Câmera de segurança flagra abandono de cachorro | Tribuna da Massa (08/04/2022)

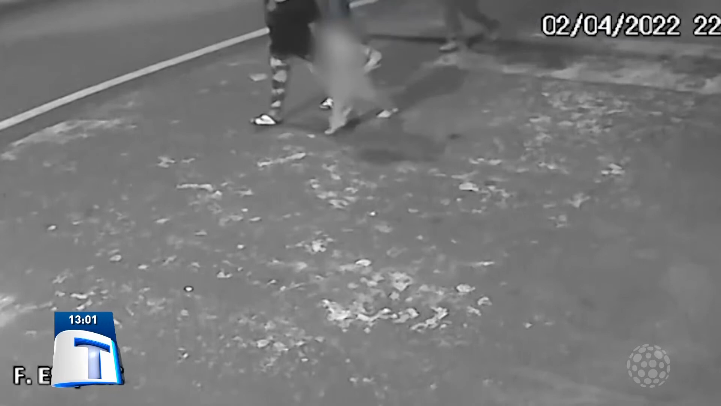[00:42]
A família foi flagrada por câmeras de segurança caminhando pela calçada.